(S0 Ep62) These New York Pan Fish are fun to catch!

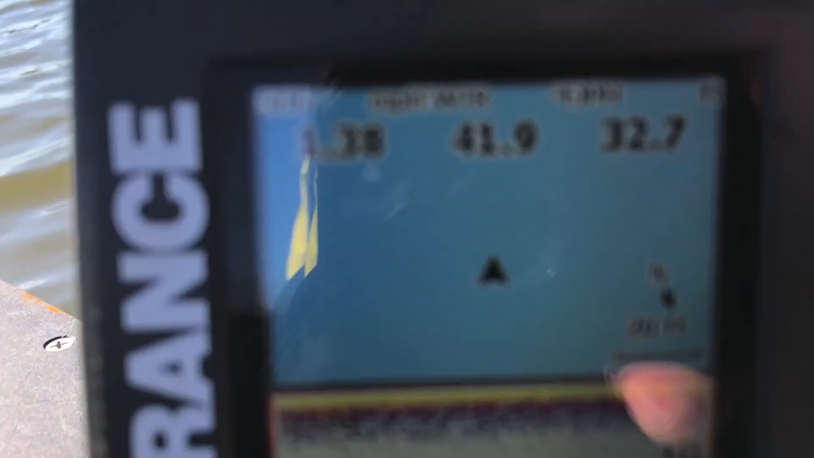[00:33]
All those marks down there in around 30 feet of water,
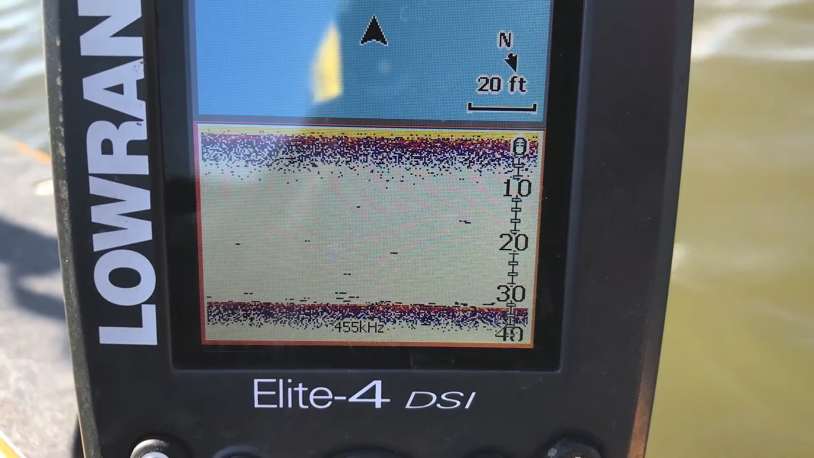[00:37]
there's fish cruising around, so they're active.